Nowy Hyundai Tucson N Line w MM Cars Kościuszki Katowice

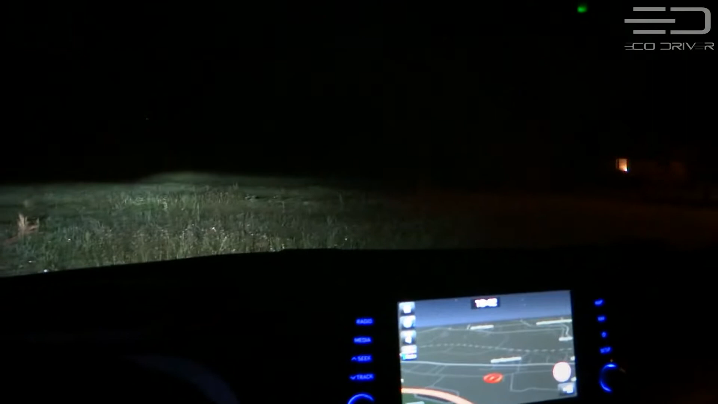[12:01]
Nie zachwyciły mnie za to światła drogowe. Świecą mocno, ale w niezbyt pokaźnym paśmie. Na plus sprawne działanie w trybie automatycznym.